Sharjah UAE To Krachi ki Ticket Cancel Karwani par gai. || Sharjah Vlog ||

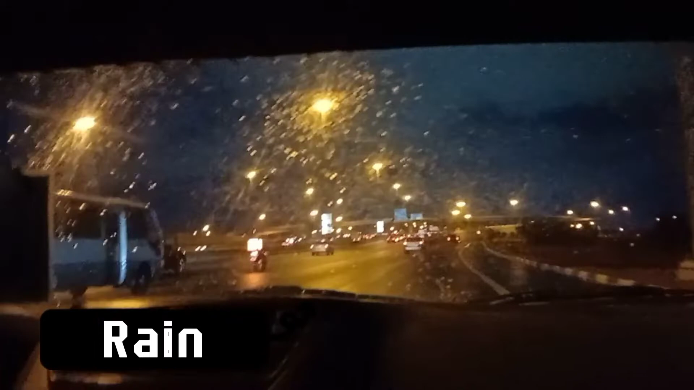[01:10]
یہ دبائی میں بارش ہو رہی ہے بڑا ٹھنڈا موہول بنا ہوا ہے چالیس دنوں میں مجھے نظر نہیں آیا دھوپ ہی دھوپ گرمی گرمی یہ آمیر بھائی نظر نہیں آ رہے میں نے دکھایا تو ہے
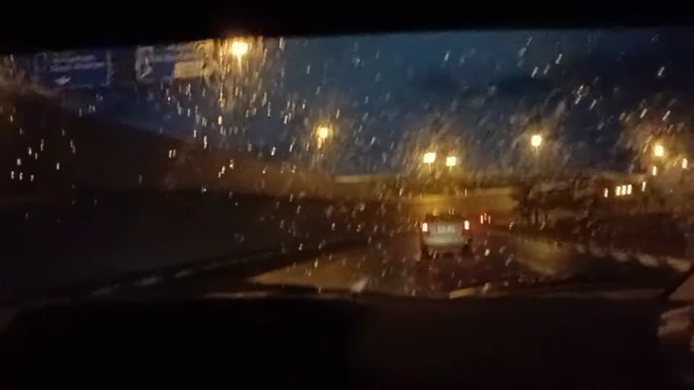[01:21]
بارش ہو رہی ہے یہ دیکھیں اب بایا تھوڑے بہتے نظر نا تھوڑے بہتے نا تھوڑے بہتے ہلکی ہلکی میں بیٹ کروں اور میرا دوست لیا ہوا ہے میک ڈونال پہ